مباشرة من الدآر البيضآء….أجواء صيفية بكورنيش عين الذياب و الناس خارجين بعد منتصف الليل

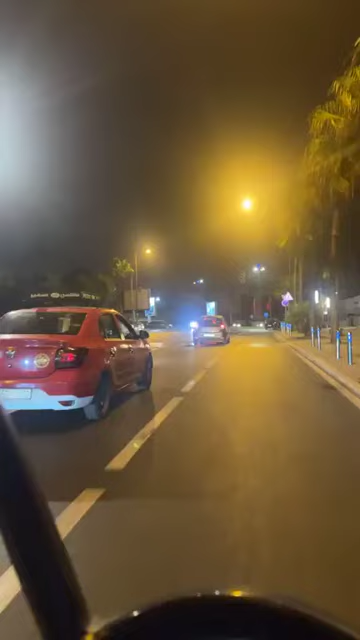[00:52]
إذن مشاهدينا الكرام مشتاقين شفت مرحبا بكم معنا في هذا البث المباشر بالضبط مدينة الدار البيضاء. مشاهدينا الكرام أجواء صيفية رائعة هنا بمنطقة ديال عين دياب،
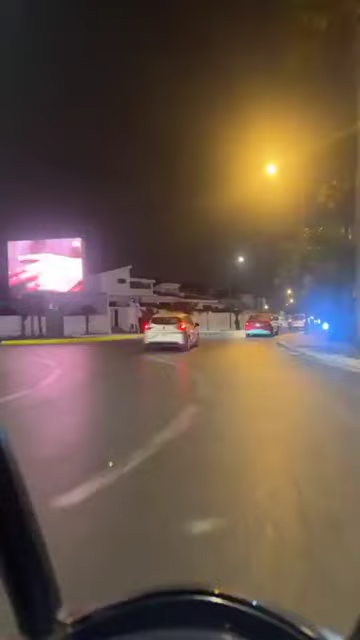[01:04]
يعني كيف ما كتشوفوا معنا الكورنيش عامر، الناس مخرجين وليداتهم وخارجين صحاب سهرات هما بعد منتصف الليل.
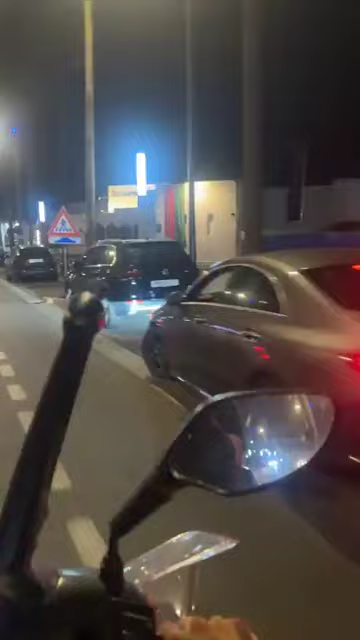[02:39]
هما البلايك ديال برا تبارك الله. يعني احنا مقبلين على شهر غشت او شهر 8، يعني اللي هو فصل الصيف بامتياز، يعني كتكون مرتفعة فيه في الحرارة، فكيدخلوا الناس من اجل انهم يدوزوا الكونجي ديالهم هنايا في المغرب، والبيضاويين كيبقاو يتبحروا والناس كيبقاو خارجين بعد منتصف الليل، لان كيكون الجو ديال الحر، فالناس كيطولوا شوية في الخروج وكيبقاو سهرانين.